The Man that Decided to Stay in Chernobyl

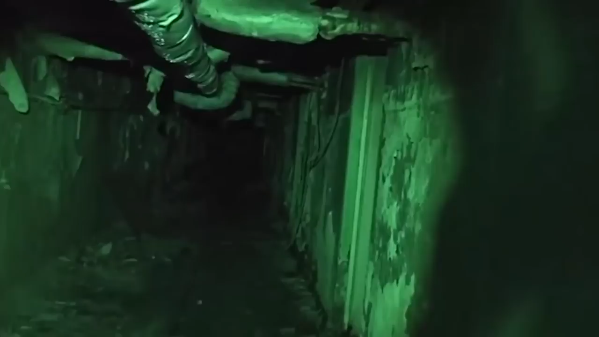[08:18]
But while they were hard at work to save the rest of the world, they used the basement of the Pripyat Hospital to change their protective gear. They did so in a room numbered 126, and this room has been dubbed the Hell Room,